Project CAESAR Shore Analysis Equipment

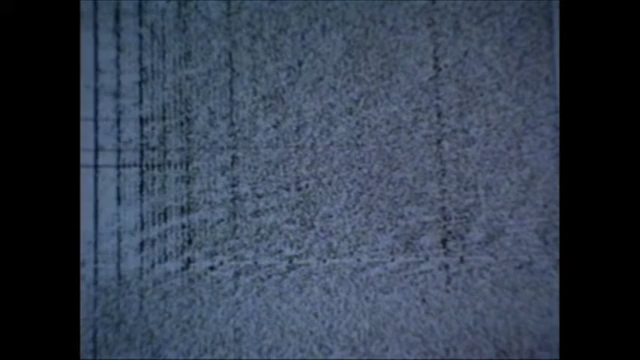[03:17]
By interpreting the frequency and spacing of these signal lines, it is possible to determine the type of target generating these frequencies.